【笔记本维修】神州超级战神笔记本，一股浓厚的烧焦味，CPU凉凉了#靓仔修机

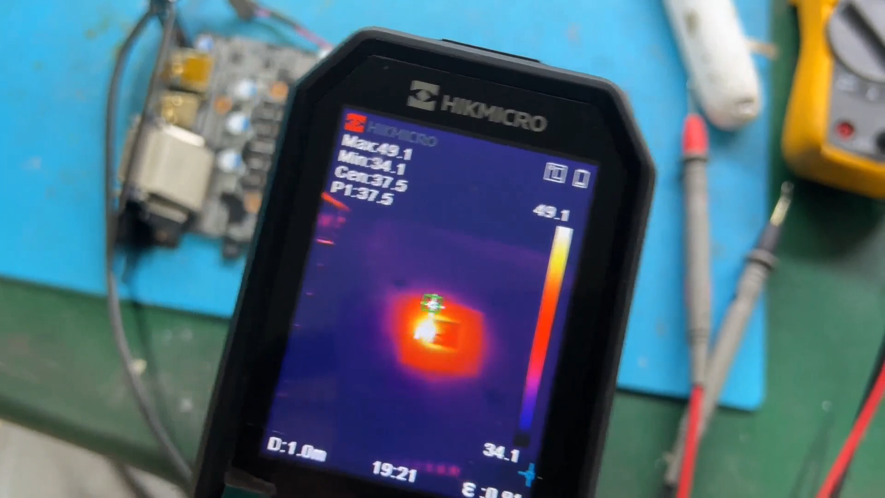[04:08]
核心发热整个章板子GPU芯片发热了
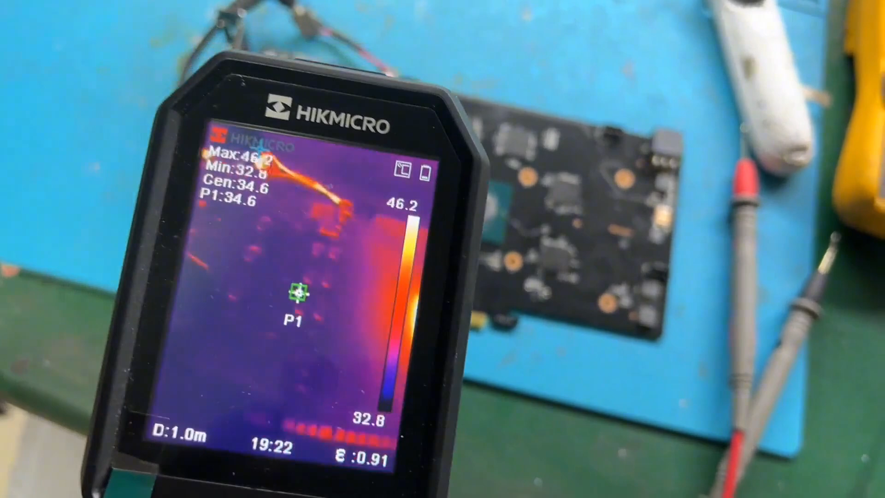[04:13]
那么现在呢基本上可以判断这张卡的核心凉了呀核心短路了已经
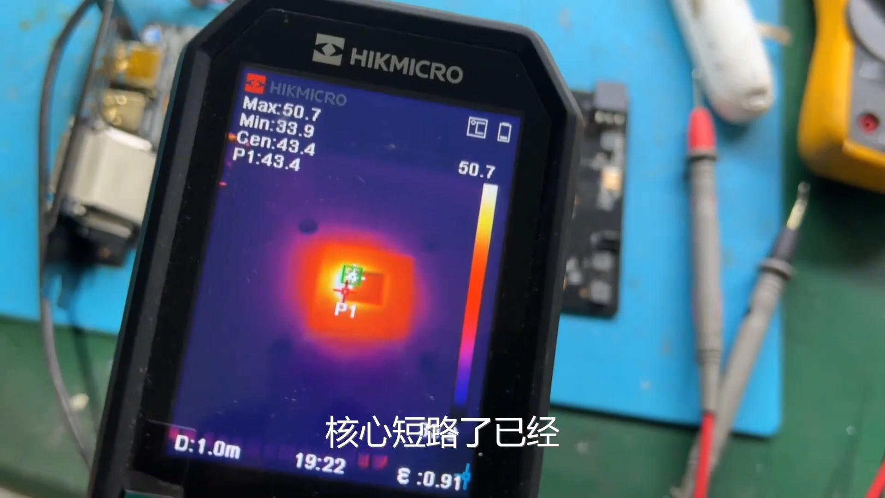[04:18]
好嘛今天真是走了狗死病了
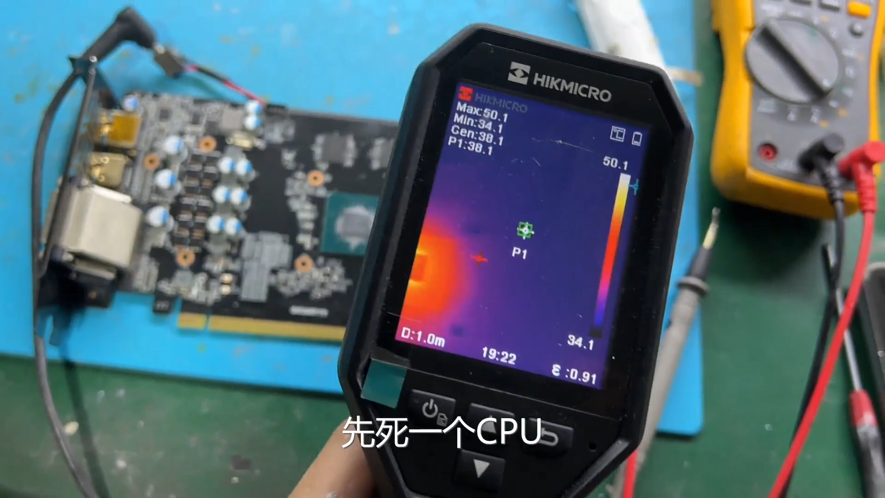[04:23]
先是一个CPU又是一个GPU整张板子我用手再次确认一遍确实只有核心发热其他的地方供电以及电容都没有发热的